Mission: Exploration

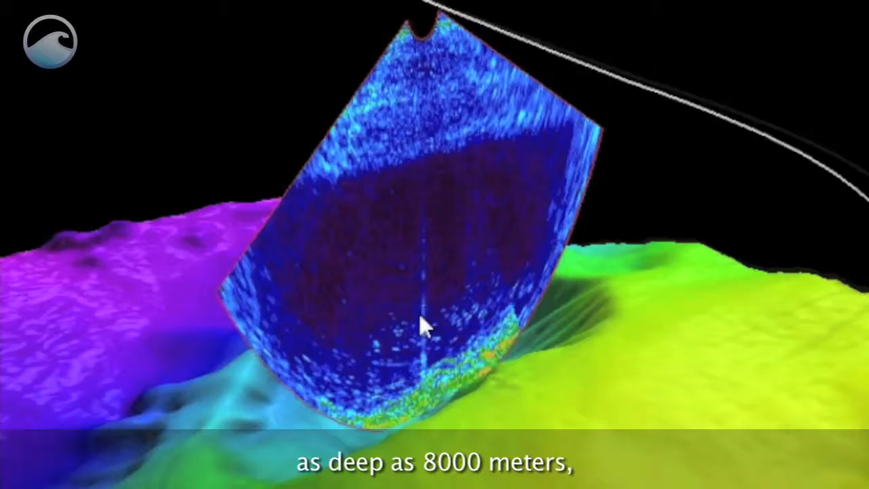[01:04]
creating 3D imagery of underwater ridges, trenches, volcanoes, and even plumes.
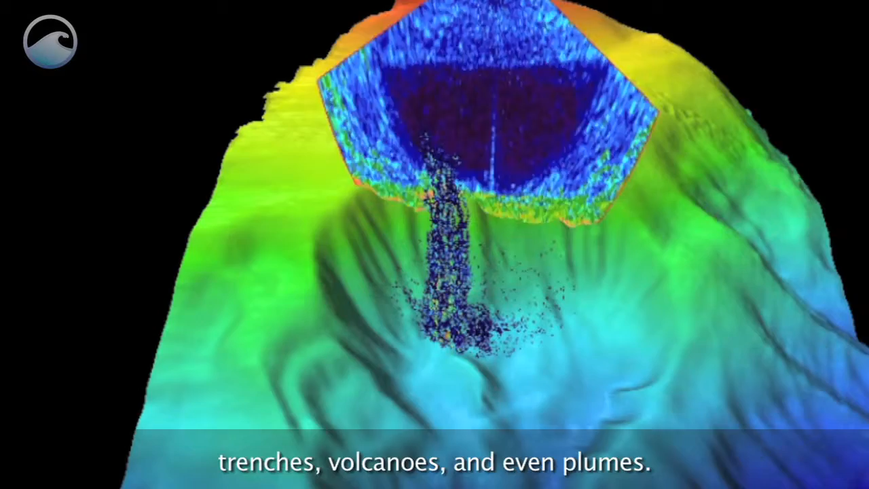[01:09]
Okeanos also has two remotely operated vehicles with HD cameras to capture images and video of its underwater explorations.